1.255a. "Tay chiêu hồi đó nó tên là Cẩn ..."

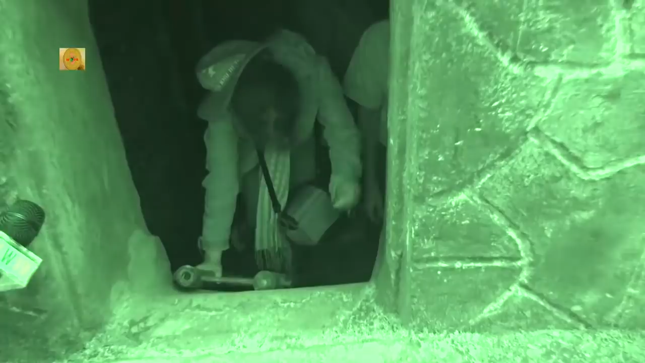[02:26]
Xuống đến đây thì thấy nó rộng hơn ra.
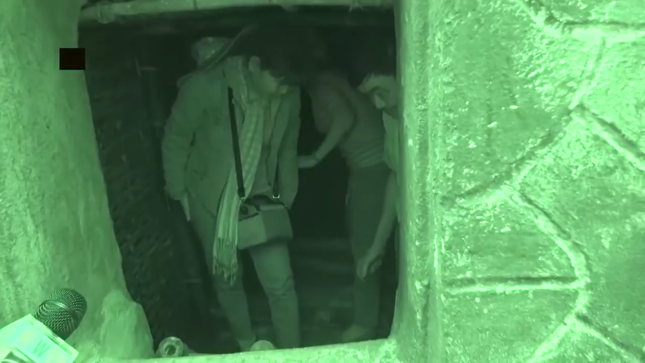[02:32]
Và bây giờ đi tiếp về phía này hay đi giờ cái này là cái hầm cứu thương ở dưới cái đường này. Ngày xưa nó bằng gấp đầu như thế này. Cho mình xin cái máy. Đi chứ.
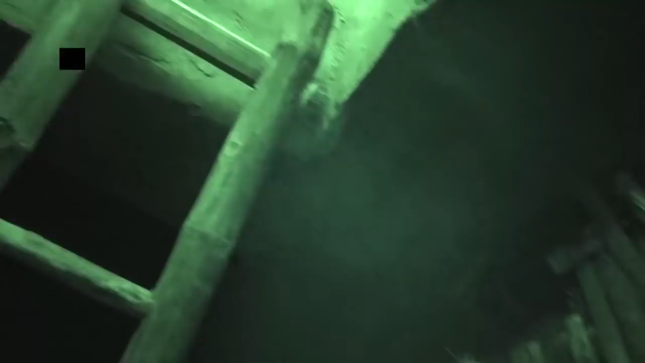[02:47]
Chị Thu ơi. Ơi, mít hả? Và bây giờ tôi đã xuống đến một cái chỗ này, có thể gọi là cái ngay từ cửa hầm xuống thì bạn quay ngược trở ra, đấy chính là địa đạo đây.
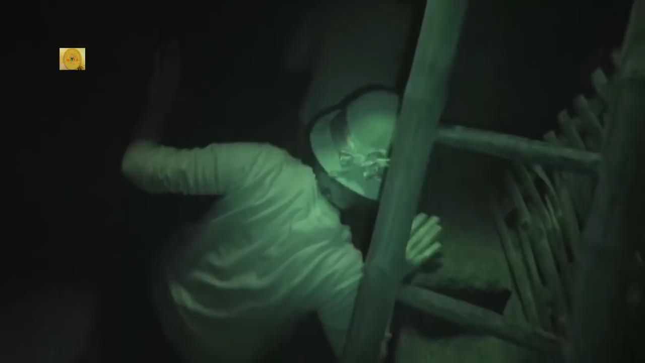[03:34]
cho nên nếu có vào cái hầm ở trong này nó bằng luôn hay là đi trượt xuống anh? À, đi trượt à? Trượt xuống à? Nó sẽ sâu dần xuống. Nhưng mà chỗ này nó dễ tông đầu lắm. Rồi. Rồi xin cảm ơn.
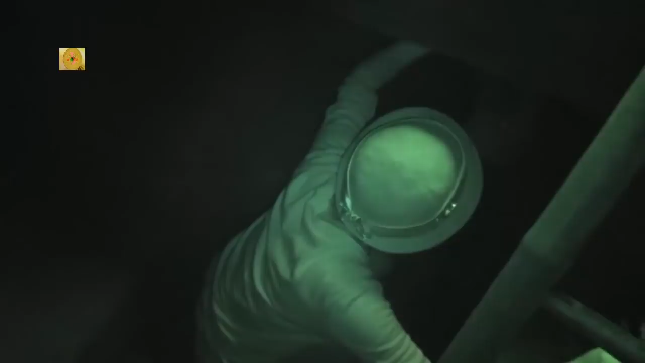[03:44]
Chiều cao của và anh. Ở đây thì tôi với chiều cao 1m58 thì tôi đứng hơi lom khom, cho nên tôi đoán là nó cao khoảng 1m6, 1m5 gì đó.
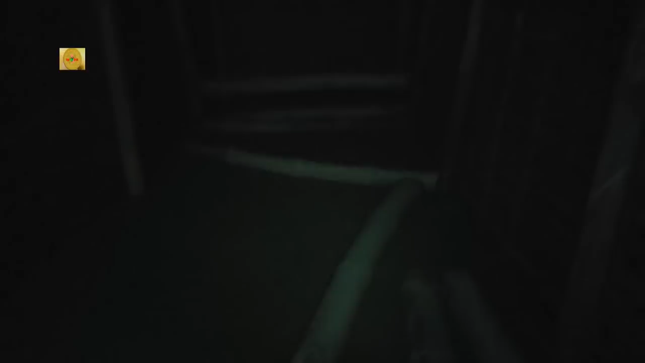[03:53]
Cái chỗ này được gọi là hầm cứu thương. Những người bị thương thì được đưa vào đây. Và đây.
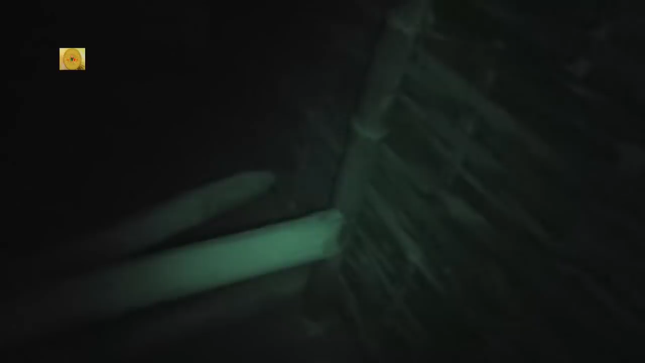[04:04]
Tôi đi thẳng vào đây là sẽ đến đây là hết rồi. Đây là nó ở bên dưới của cái đình đấy. Đây là họ để em ơi đừng nói chuyện nữa thôi.
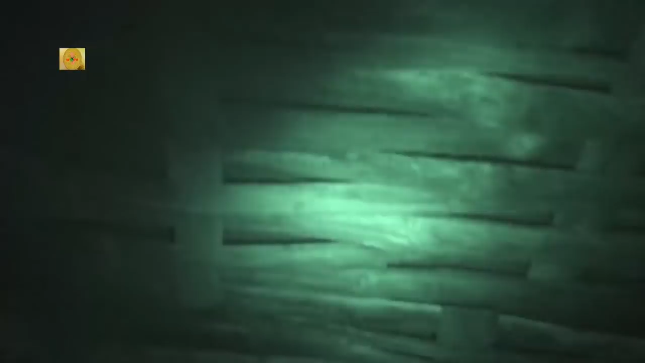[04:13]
Ăn tết xong là mình đi từ đây ra ngoài kia là 120 mét, là đây là đều bằng tre nữa hết các bạn. Họ đan phên để cho đất khỏi sụt xuống, kể cả hai bên cũng như là ở trên. Bên dưới này thì bây giờ bằng bê tông, còn không biết ngày xưa là bằng cái gì nhỉ em ơi.
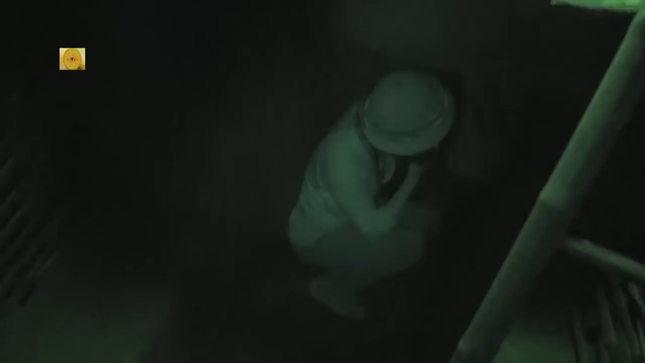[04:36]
Ngày xưa là ở dưới cái này là thứ nhất là ở dưới cái hầm tre, và cái thứ hai nó là dưới tầng đất quánh. Cái nền này cơ mà.
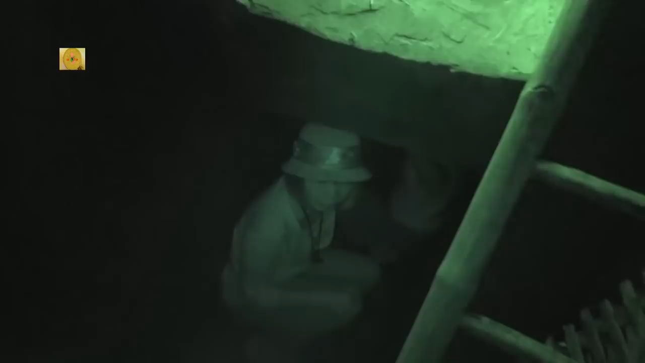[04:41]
Cái này ngày xưa là dưới này là cái nền đất cát, và trên phía trên cái địa đạo là một cái tầng đất quánh. Cái tầng đất cái đất quánh đấy,
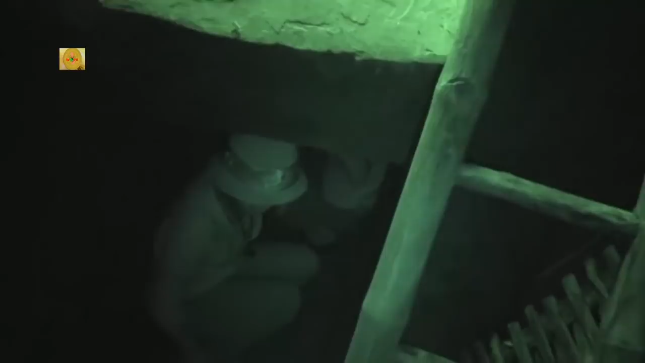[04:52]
cái đất quánh đấy là mình đắp nó vào hay là nó có sẵn ở đây? Dạ không, nó có sẵn dưới cái tầng đất cát này. Rồi. Khi mình đào vào cái lớp đất cát này 60 phân là có một cái tầng đất quánh này.
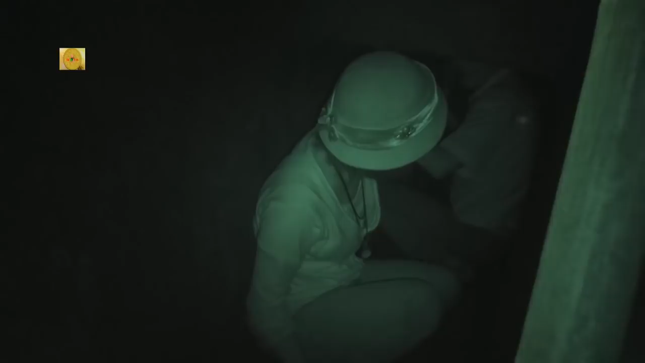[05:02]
Tức là tự nhiên nó như thế? Dạ vâng, cái tầng đất quánh này nó có độ dài 60 phân đến 1 mét kia.